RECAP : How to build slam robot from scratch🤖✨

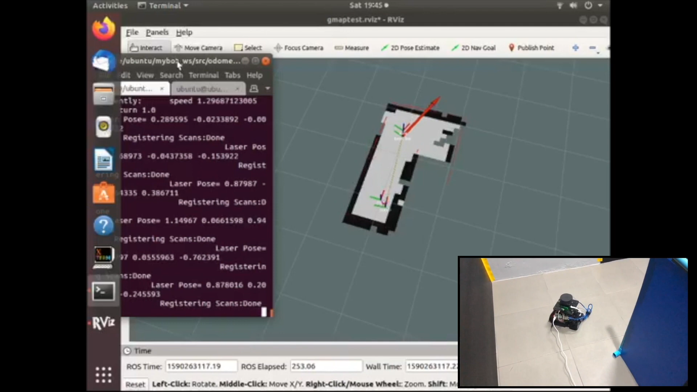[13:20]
it indicates that the gmap that will be saved in this step will not shift as well. So, we started to control robots from tail of twist to walk around the white area. The laser light will scan and create a black boundary, which designated to be an obstacle.
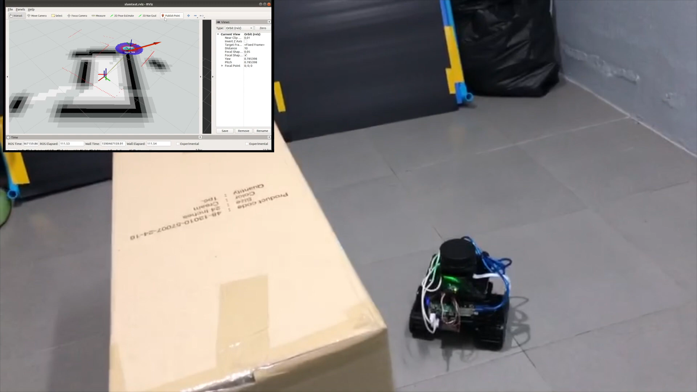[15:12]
So, we hit this button and then drag the mouse in the direction that we want our robot to go.
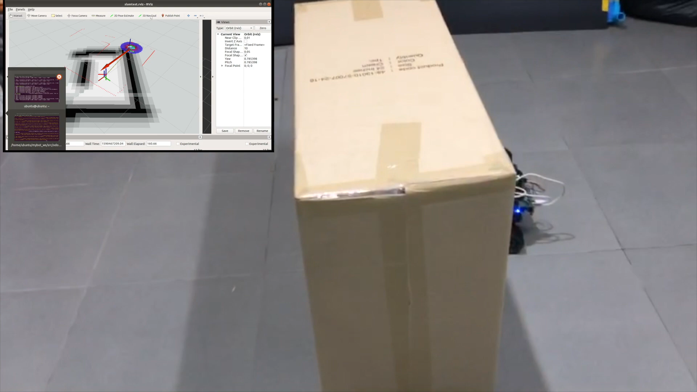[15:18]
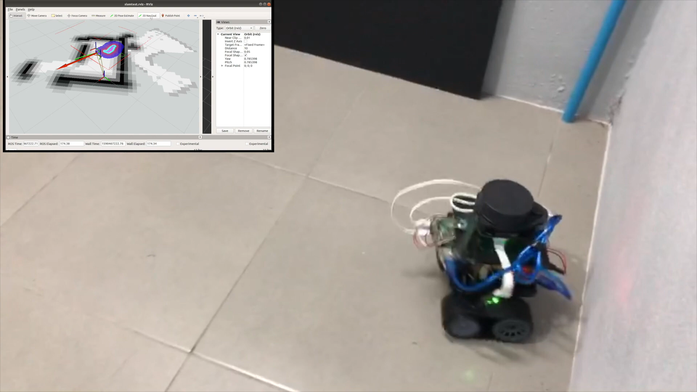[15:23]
If we drag the arrow in straight line, the robot will go straight.
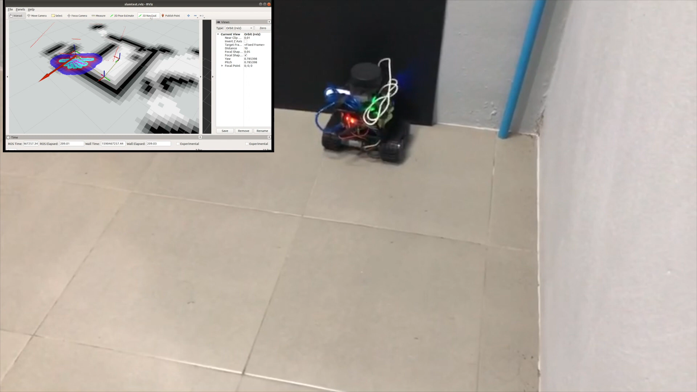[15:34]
And if we drag the arrow to the left or right direction,
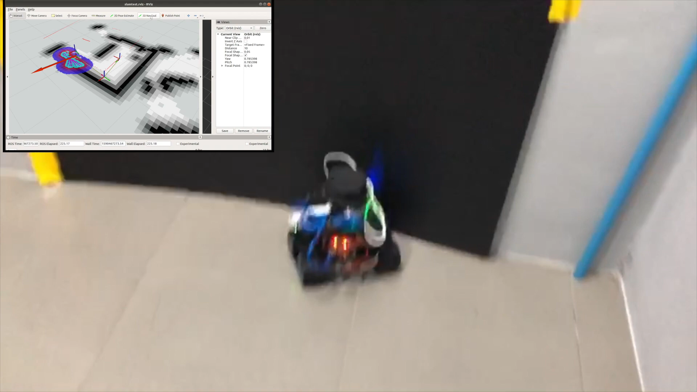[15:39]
it will follow the way that we choose. One of the important points of this part is if it detects an obstacle,